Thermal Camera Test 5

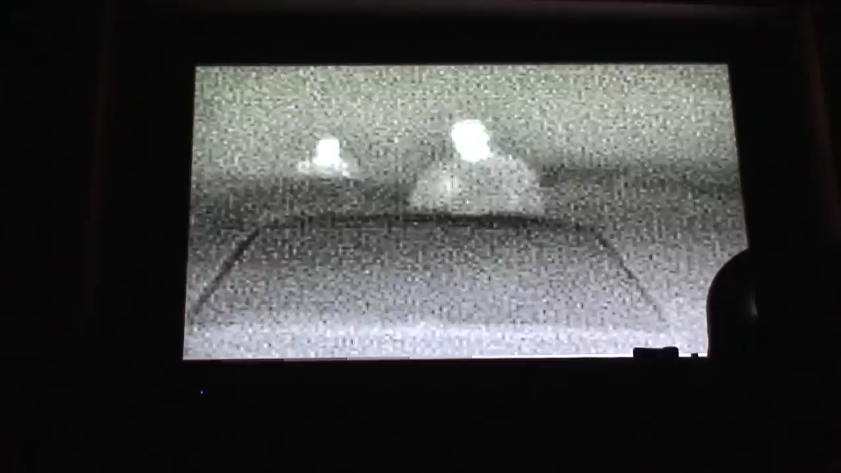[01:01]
The one change we made with this system tonight is we not only, as you saw in the last video, added the front germanium lens, but we also connected the heater. The one thing that we've noticed about the heater in this is that, number one, it heats up pretty quickly, so I guess it would take care of sludge and debris and everything.
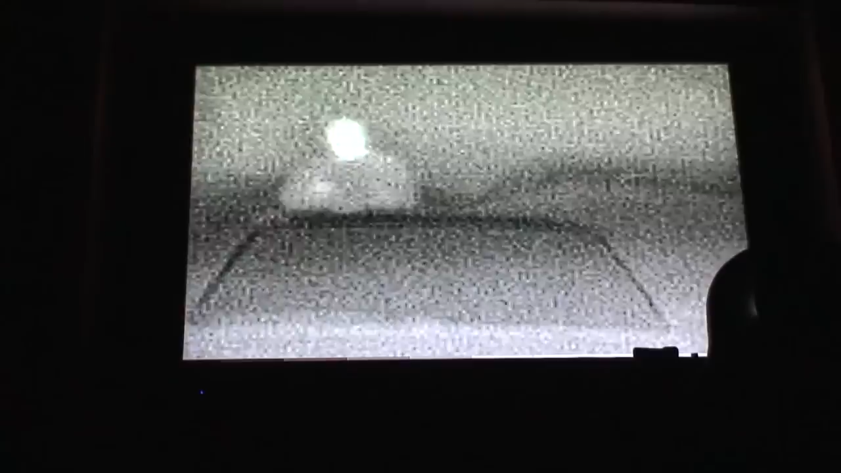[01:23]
But the other nice thing is it looks like there's a lot of detail that's being presented that wasn't otherwise on the other videos.
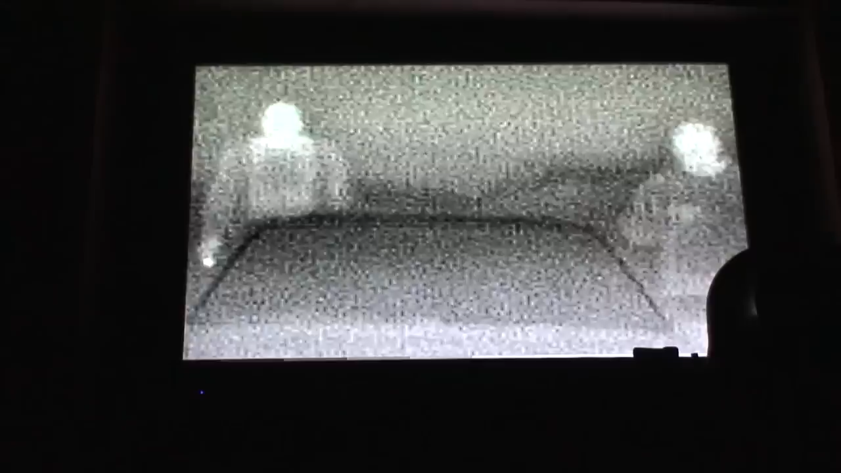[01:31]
Now, I don't know if it's because the camera is set up so that it views with that heated element in the front or whatever.
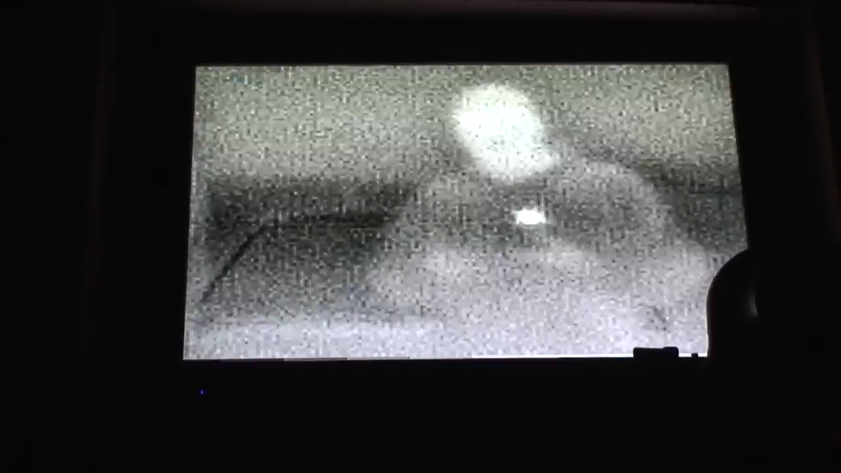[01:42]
I mean, I noticed that we're not getting the garage back there in detail, but you can see the image of the two cars plus the one up front.